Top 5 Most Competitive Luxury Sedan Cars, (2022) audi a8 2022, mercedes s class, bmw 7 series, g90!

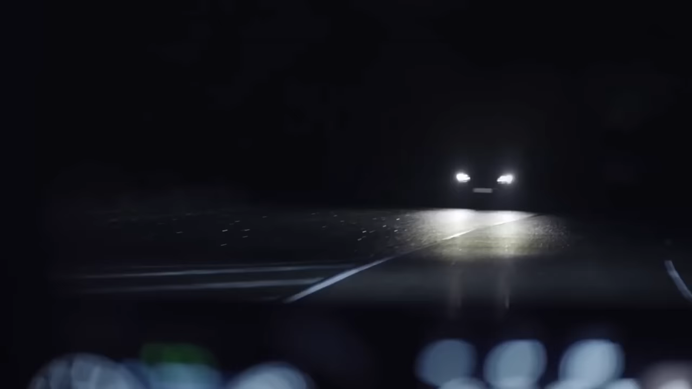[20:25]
It's designed to minimize glare for other drivers by automatically switching between high beam and low beam,